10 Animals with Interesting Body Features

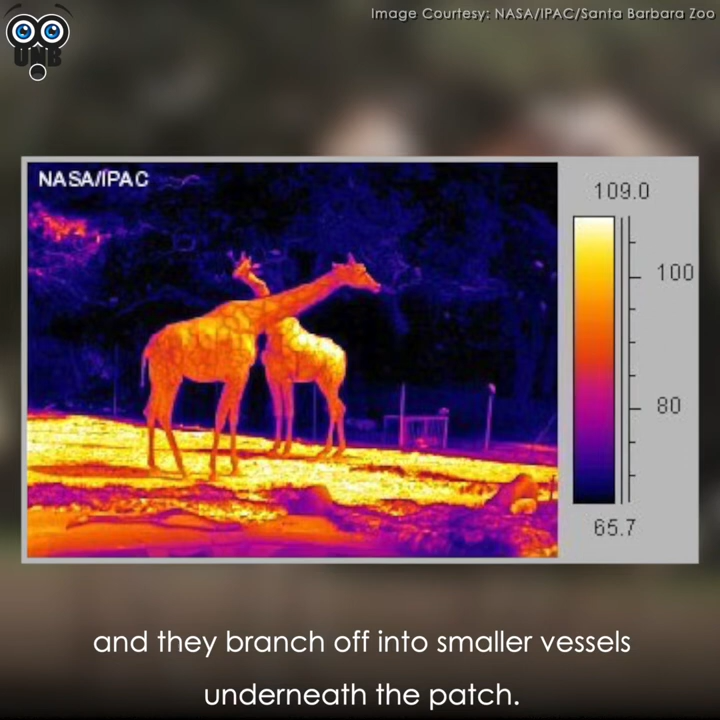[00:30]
Large blood vessels run around each patch and they branch off into smaller vessels underneath the patch.
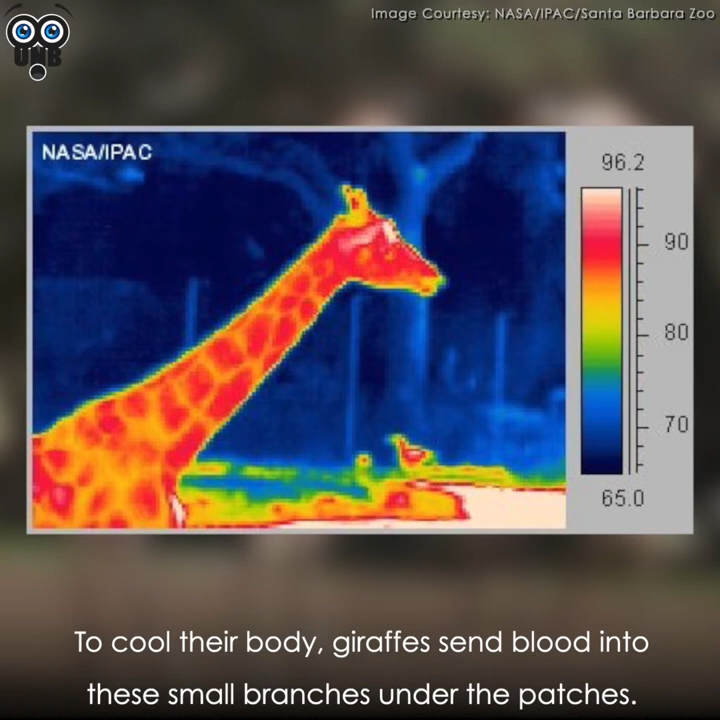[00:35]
To cool their body, giraffes send blood into these small branches under the patches.